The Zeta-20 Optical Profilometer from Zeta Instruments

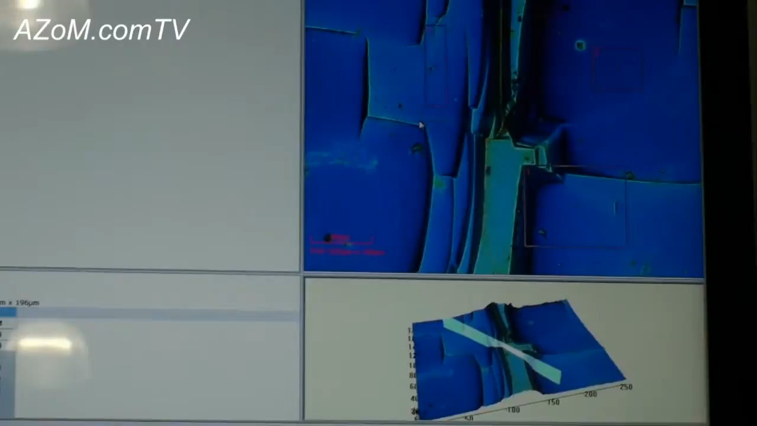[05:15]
So for example if I was interested in these particular regions depending on where I put the boxes.